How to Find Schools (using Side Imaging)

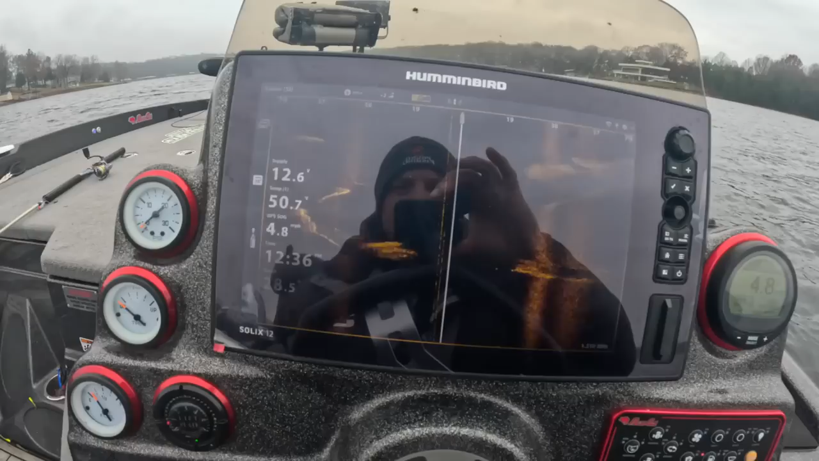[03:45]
All right, so I just kind of got out here. I'm starting to look, identifying right now clearly that there's a lot of bait fish in these channels. Of course, one of the advantages of a Solix is it is, you know,
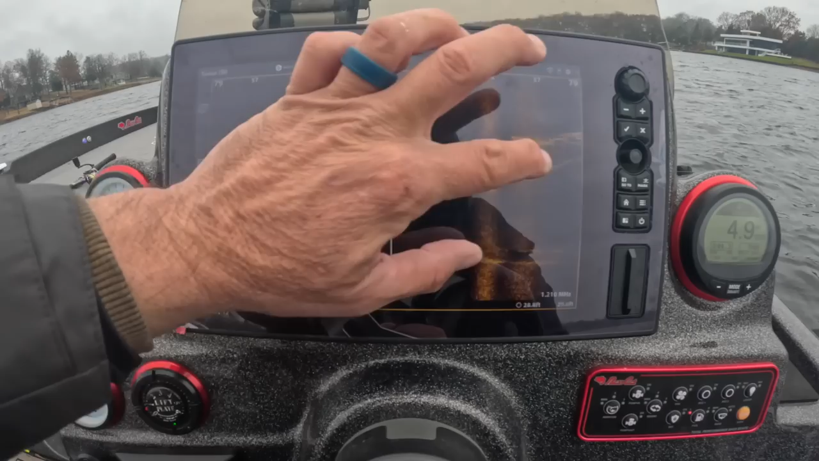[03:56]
touch screen and you can scroll in and really look at depth. But, you know, I kind of went through my settings.
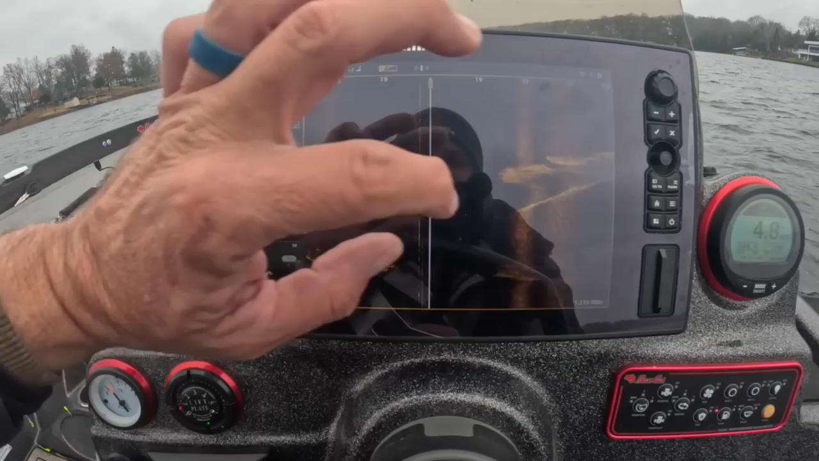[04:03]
I've got it set up at 80 feet wide. Sensitivity's all the way up because I really do like a bright screen.
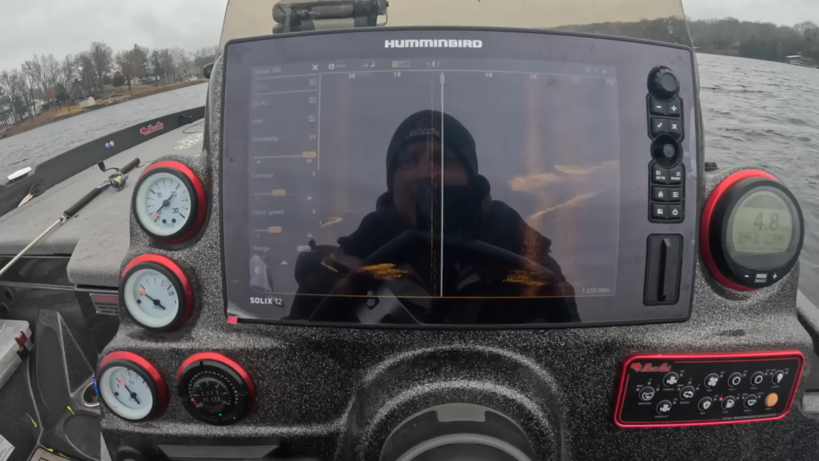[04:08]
I don't know why it's not any more brighter than that, but I'll have to look into that.
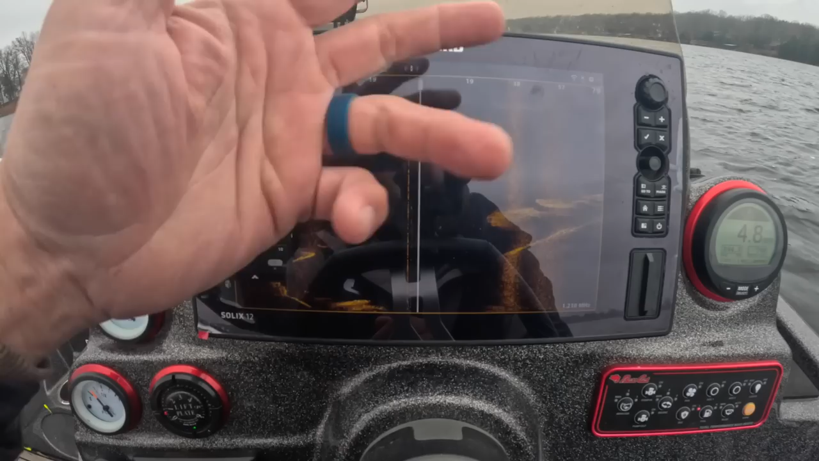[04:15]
Width, of course, is 80 foot, which is what I've always liked in terms of range.
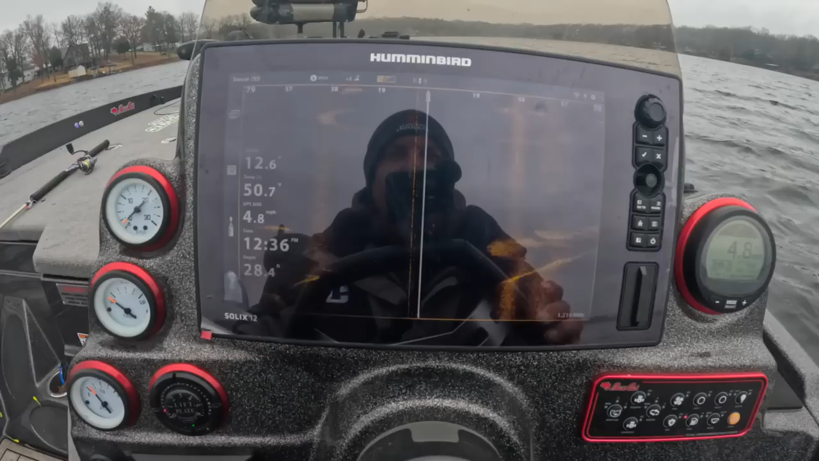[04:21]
And basically, we're just making a big cutout right now, this water, and seeing if we can identify some crappie. Now, we are definitely identifying some bait fish, and that's always the starting point. Good things happen when you see bait fish. You know crappie can't be too far from those. So I also look for birds. That's just kind of a weird thing we do here. If you see birds diving in the water, well, they're probably diving at that bait fish. So, and this is how we start the day off. Just looking for crappie, looking for a kind of a shotgun look on the side imaging.
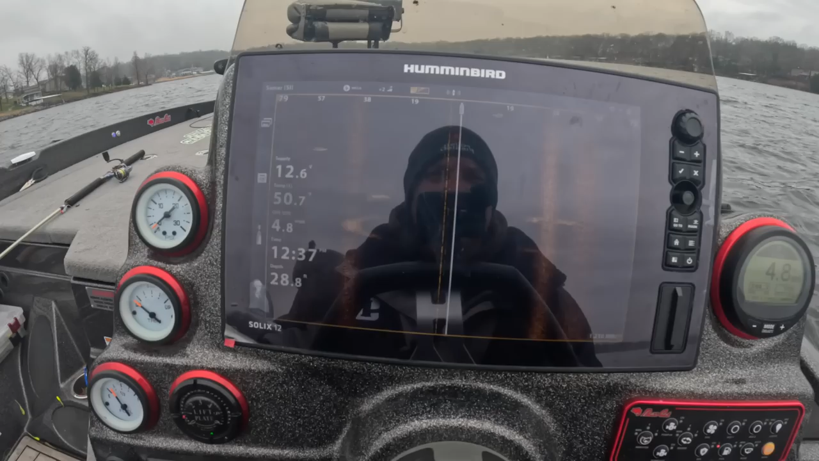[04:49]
All right, just wanna kind of give you guys an update here. Good structure here.
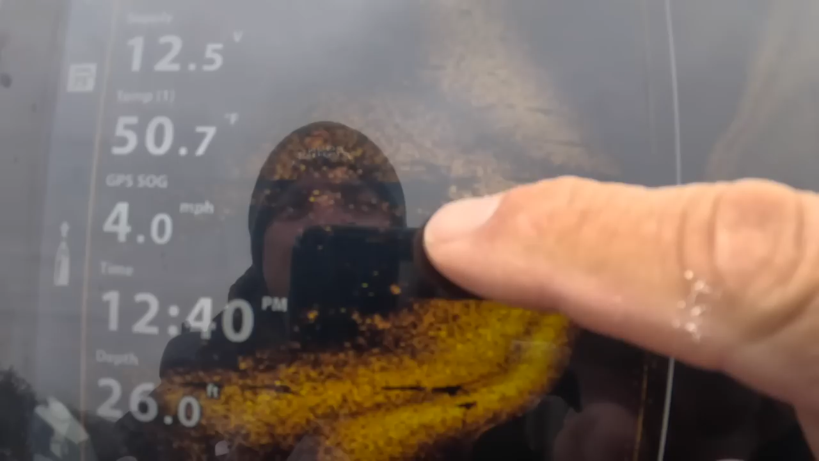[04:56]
On screen: depth 26.0 ft, water 50.7°F, speed 4.0 mph
I'm definitely seeing some white marks there for crappie. That's another way you can identify.
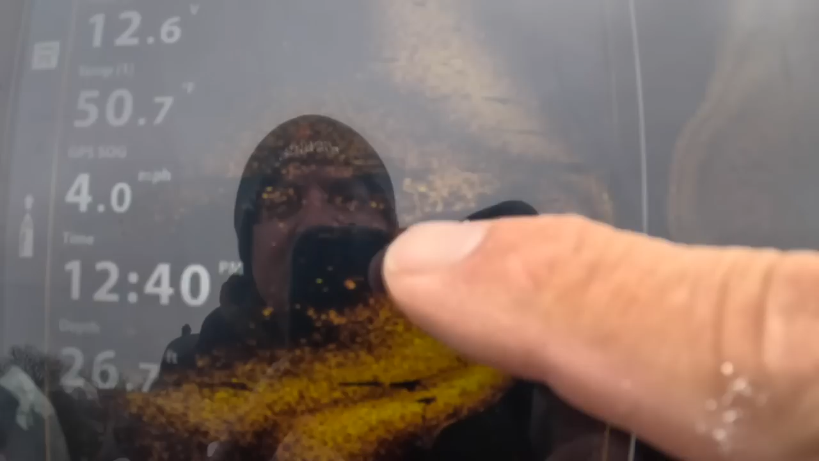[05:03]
On screen: speed 4.0 mph
So definitely little slits, little bitty slits, dark shadows here from the crappie over here, a lot of structure. That's a good way.
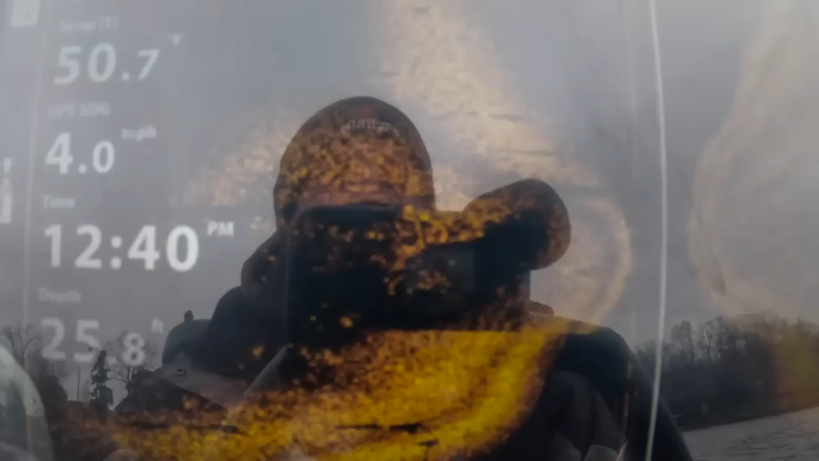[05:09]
On screen: speed 4.0 mph
And you can also see it's kind of a peak. So you're seeing a lot of structure on that peak, a lot of white marks, which probably represent crappie, along with their shadows.
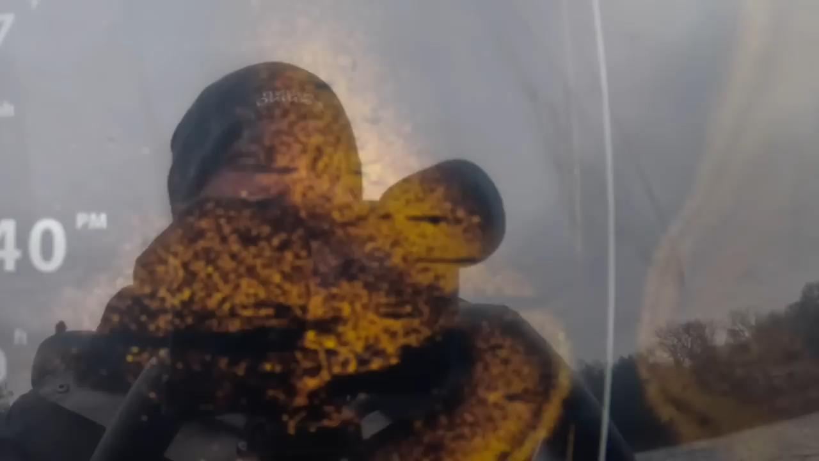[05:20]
But still not what we're looking for in regards to schooled fish, for sure. But we might sit here and catch a few. Got more coming up here.
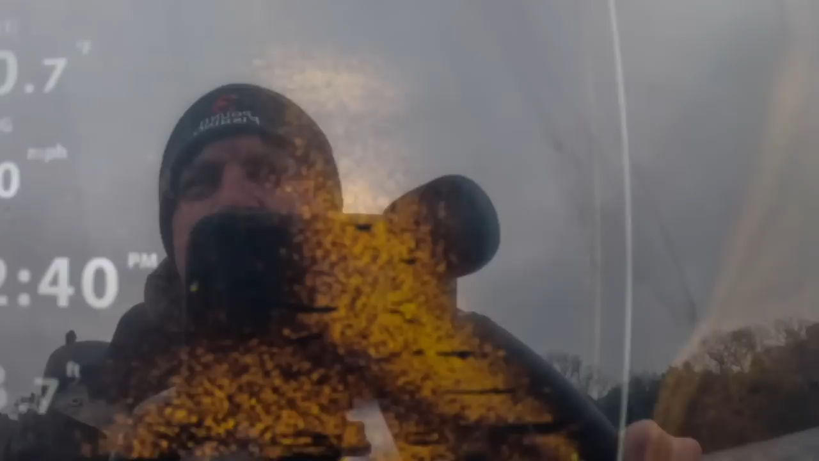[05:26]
Clearly more coming up right here.
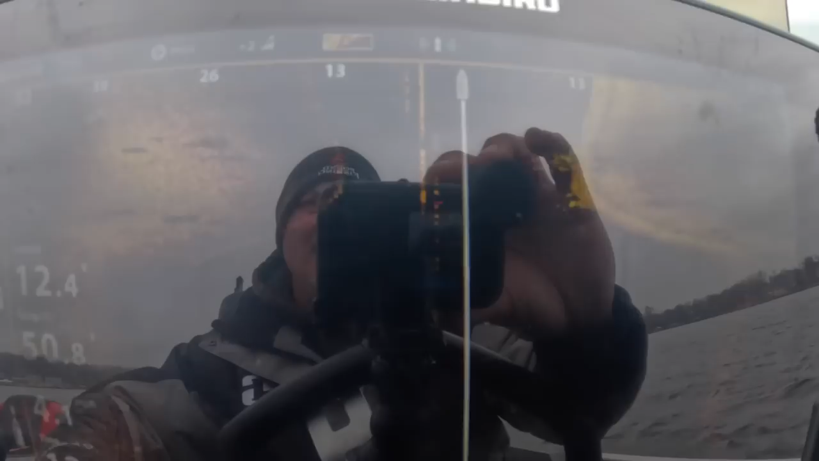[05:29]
I hope you guys can see that. You can clearly see now the fish over the structure.